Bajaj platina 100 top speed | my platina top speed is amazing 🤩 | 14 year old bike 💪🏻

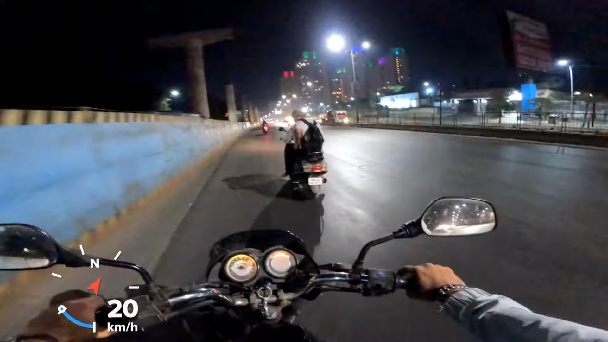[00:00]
लेट्स सी, यहाँ पर अभी है हाईवे पे और कोई भी स्पीड ब्रेकर नहीं है, तो लेट्स सी।